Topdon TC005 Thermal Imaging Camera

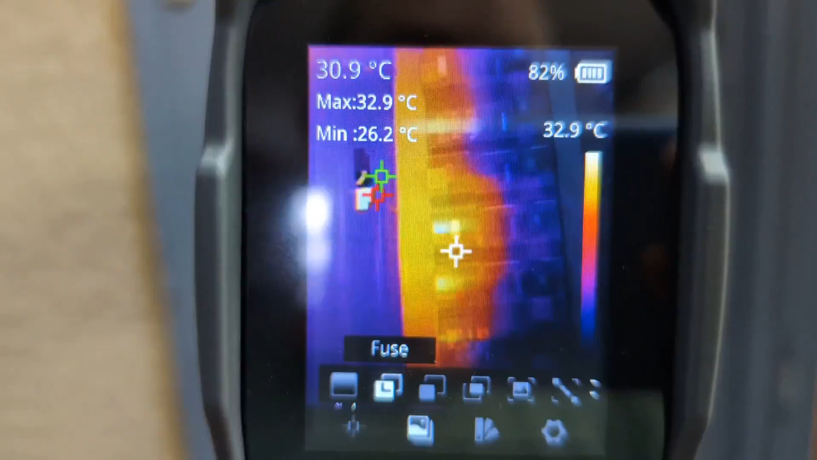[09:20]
On screen: spot 30.9°C, max 32.9°C, min 26.2°C, scale top 32.9°C
So again, super handy for identifying things like that.
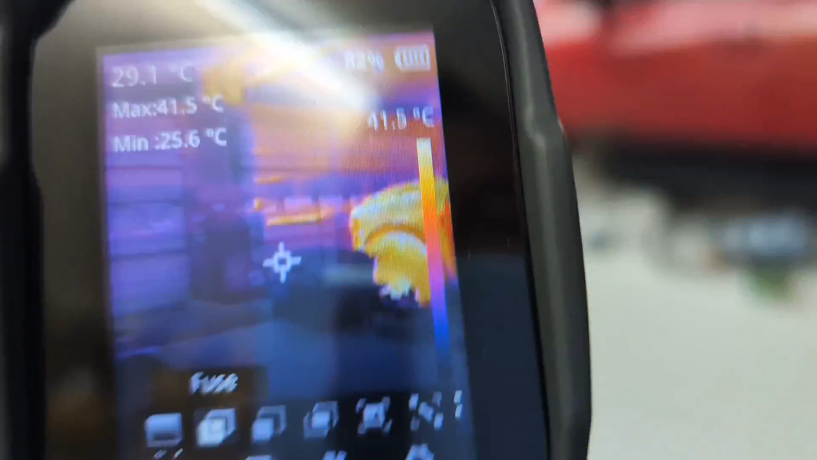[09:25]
On screen: max 41.5°C, min 25.6°C
And actually, I just parked the truck in the garage. So this will be interesting to see how hot that is.
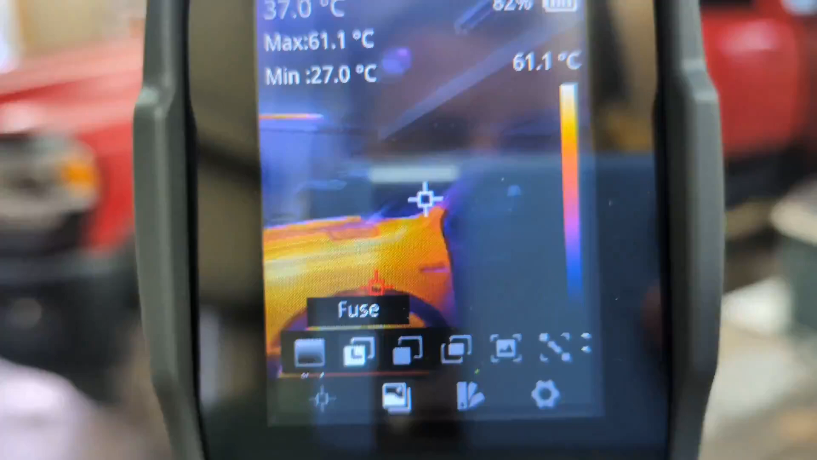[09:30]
On screen: max 61.1°C, min 27.0°C
Wild to see the doors of the truck are completely ice cold.
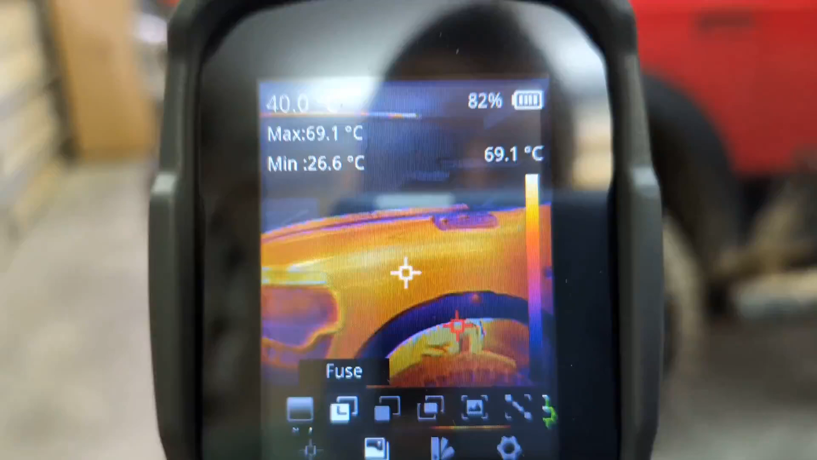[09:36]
On screen: max 69.1°C, min 26.6°C, scale top 69.1°C
But these front panels are blazing hot. This is way hotter than that electric panel.
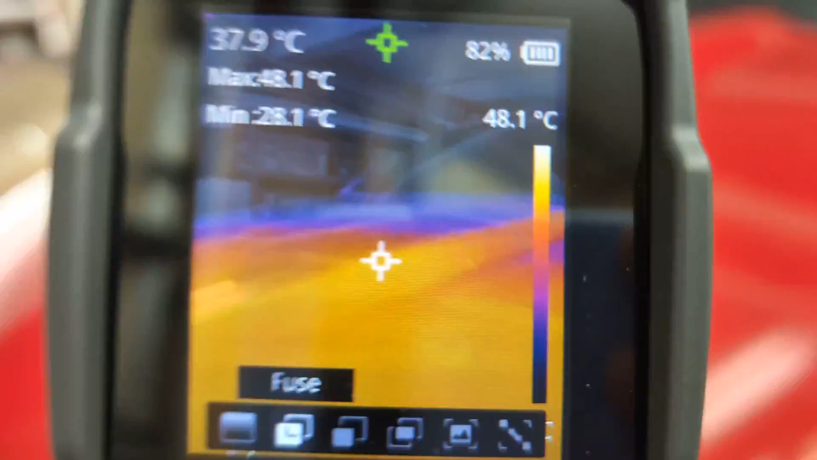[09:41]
On screen: spot 37.9°C, max 48.1°C, scale top 48.1°C
We go up to the hood and let's see how hot that gets. It's about the same, actually.
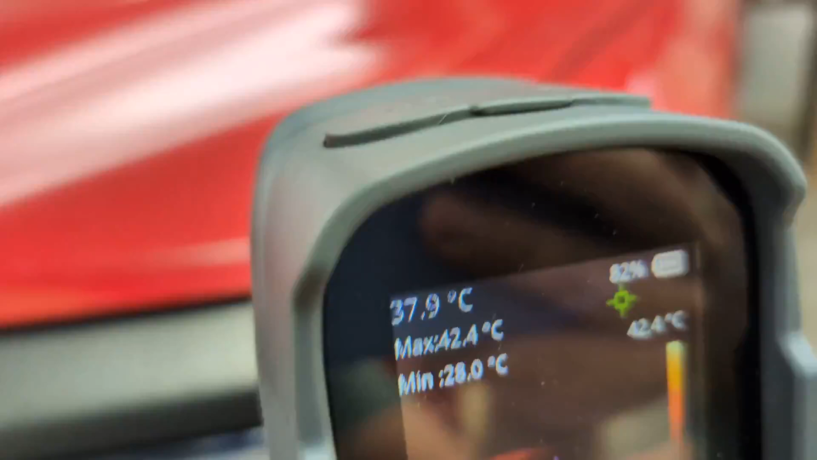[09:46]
On screen: spot 37.9°C, max 42.4°C, min 28.0°C
The sides of the truck are actually exhausting more because the heat is coming off the sides here. So pretty neat that you can see all that.
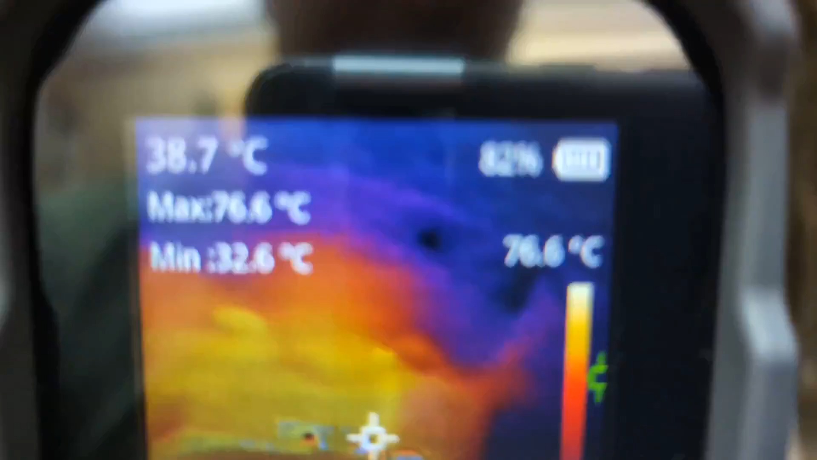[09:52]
You can also see how hot the tires and the wheel will, the brakes get.
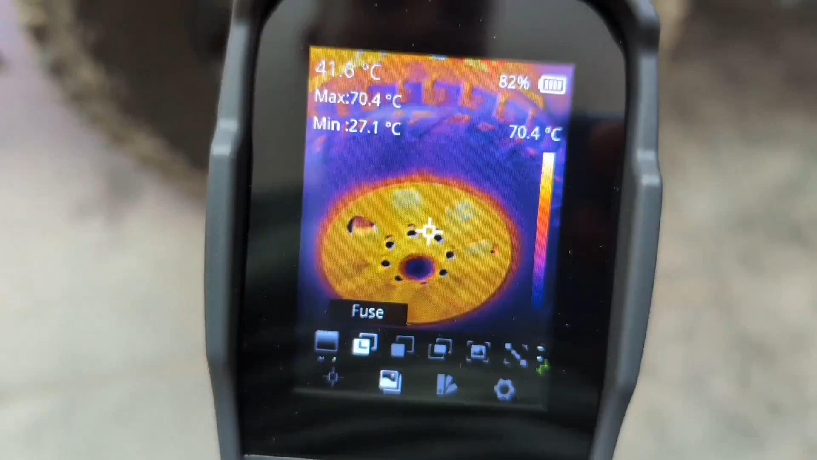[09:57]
On screen: spot 41.6°C, max 70.4°C, min 27.1°C, scale top 70.4°C
It's pretty neat to see what is actually hot and moving a little bit faster than its refresh rate.
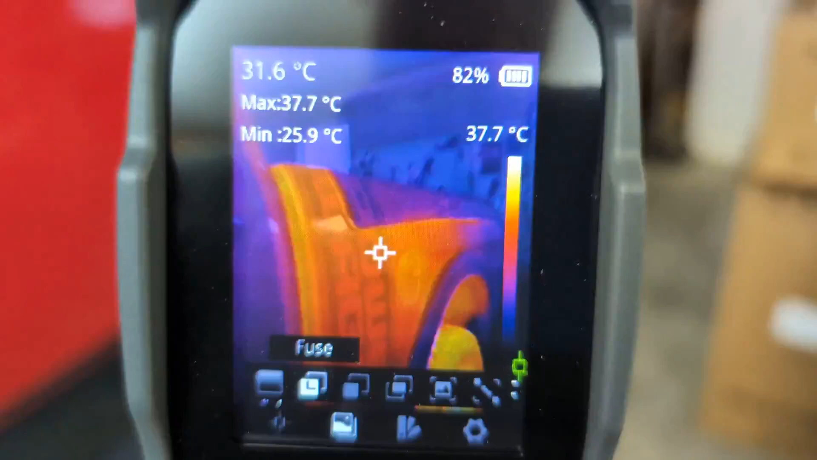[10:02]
On screen: spot 31.6°C, max 37.7°C, min 25.9°C, scale top 37.7°C
So it's acting a little wild. It's also interesting that you can see this red
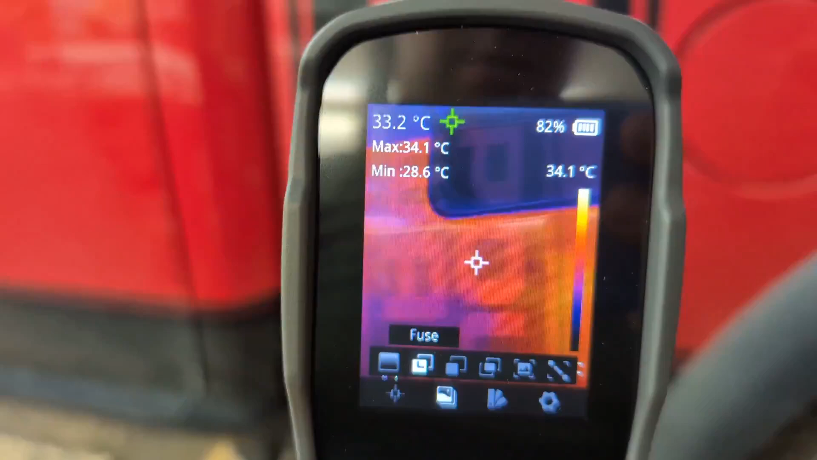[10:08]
On screen: spot 33.2°C, max 34.1°C, min 28.6°C, scale top 34.1°C
on the bed is different than the doors.
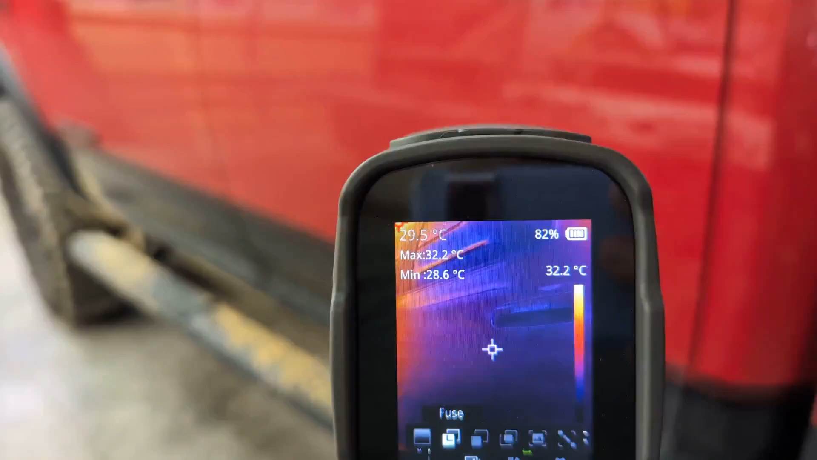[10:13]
On screen: spot 29.5°C, max 32.2°C, min 28.6°C, scale top 32.2°C
And I suspect that's because the doors are probably made out of aluminum rather than the steel that the bed's made out of.
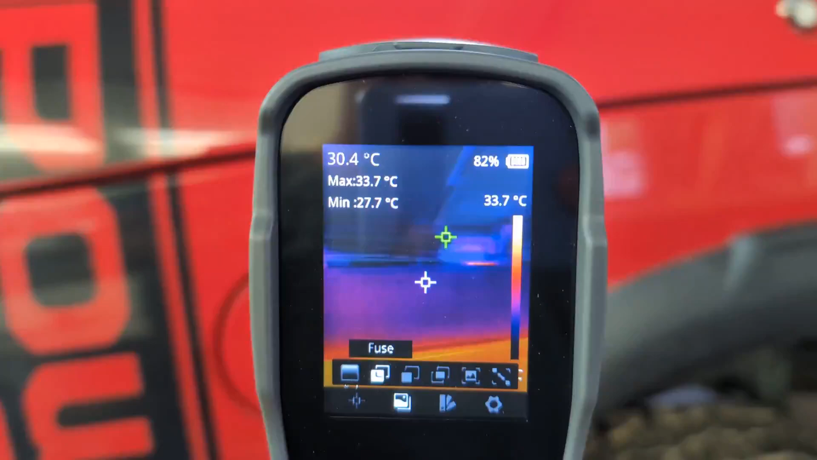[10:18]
On screen: spot 30.4°C, max 33.7°C, min 27.7°C, scale top 33.7°C
And you can tell those RAM boxes are plastic because they are also colder.
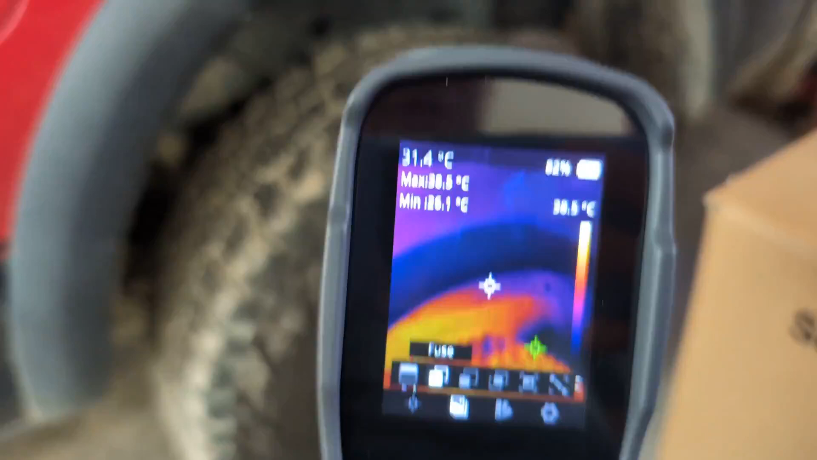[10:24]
But that's something you wouldn't be able to see with the naked eye because obviously you can see with my phone that that doesn't change at all.
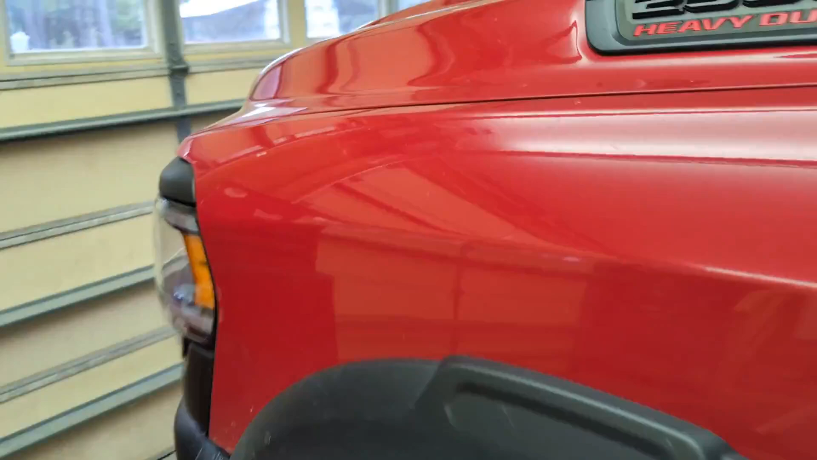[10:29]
But when you look at it through thermal,
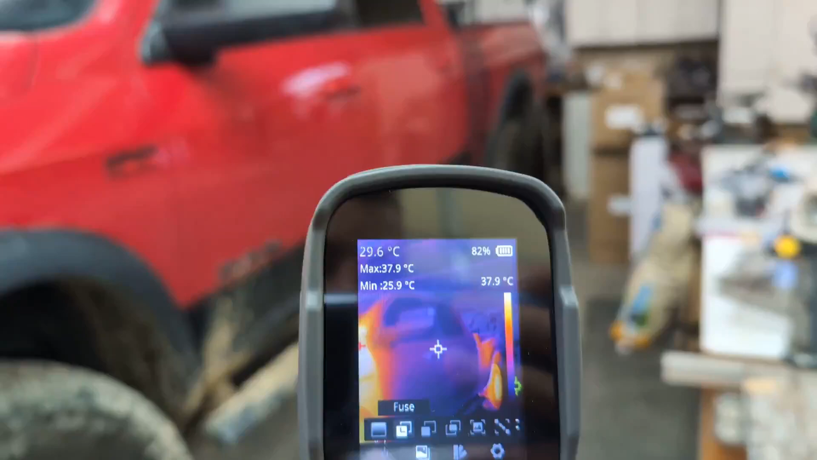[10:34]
On screen: spot 29.6°C, max 37.9°C, min 25.9°C
you can definitely see that those doors are made out of a different material that is dissipating heat in a different way.
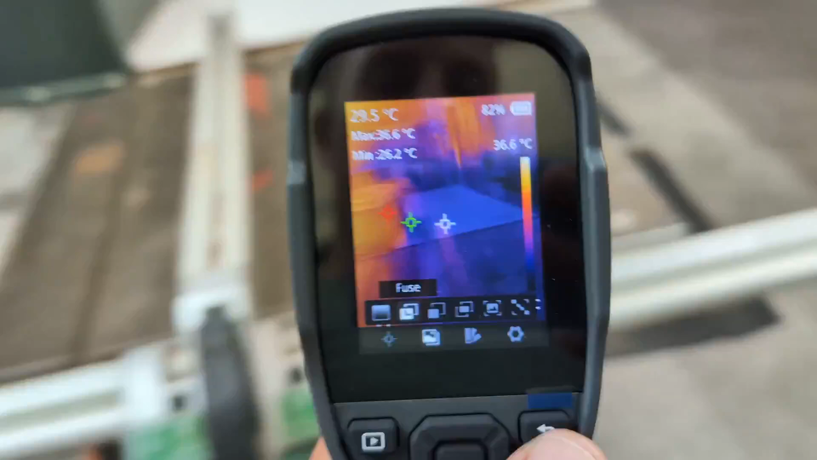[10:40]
On screen: spot 29.5°C, max 36.6°C, min 26.2°C, scale top 36.6°C
So again, just super cool tech. If you're a DIYer, something like this can be super useful for all sorts of different things.